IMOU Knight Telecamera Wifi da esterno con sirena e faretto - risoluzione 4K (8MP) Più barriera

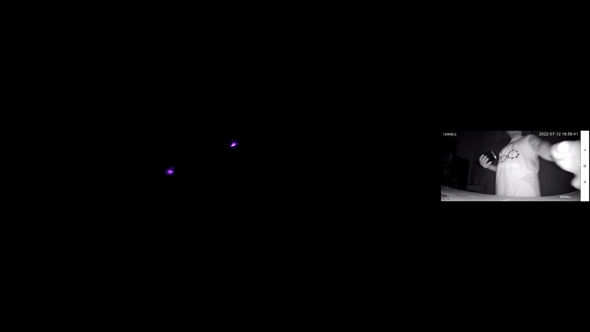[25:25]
a vederlo sulla telecamera questi due puntini rossi e l'infrarossi che
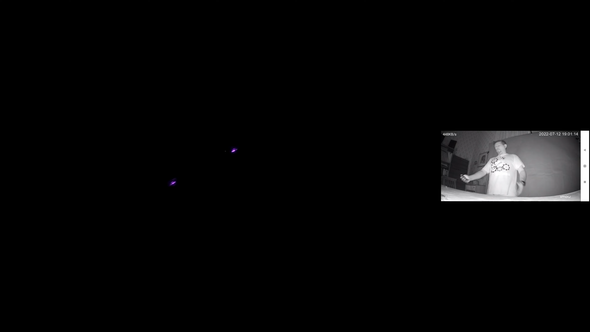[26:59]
e questa è l'immagine che andate a vedere ora non mi fa più l'effetto flash